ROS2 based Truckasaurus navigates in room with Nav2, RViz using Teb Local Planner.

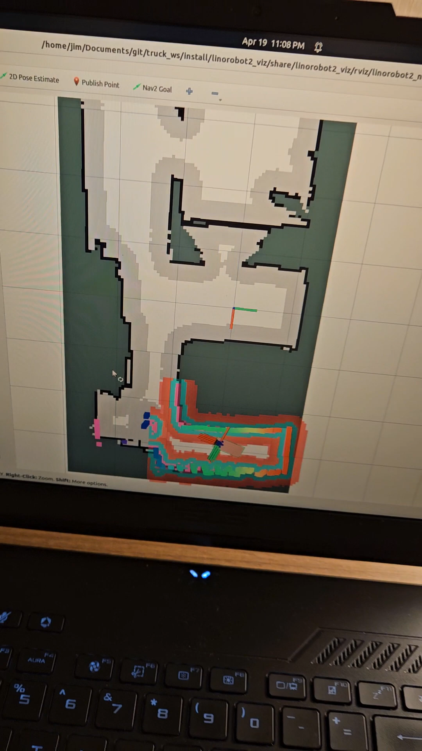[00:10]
Truckasaurus is over in the side here and I'm gonna try to navigate him into the hallway.